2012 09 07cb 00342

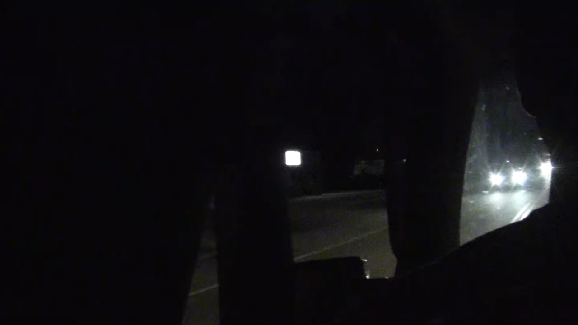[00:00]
That's a one. So those are two undercover cars, we know that.
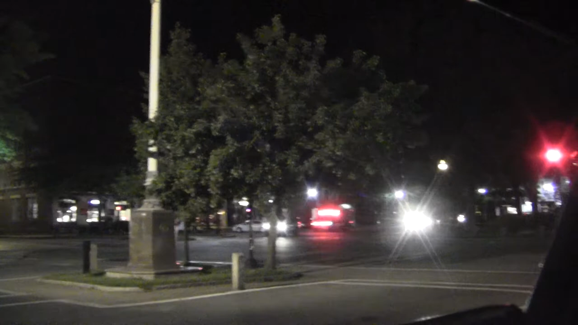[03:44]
Fat cop. Say, come in. Car 2, repeat your 20. Sitting at Central Square, behind the Fat undercover. Cop. Fat cop. Green light.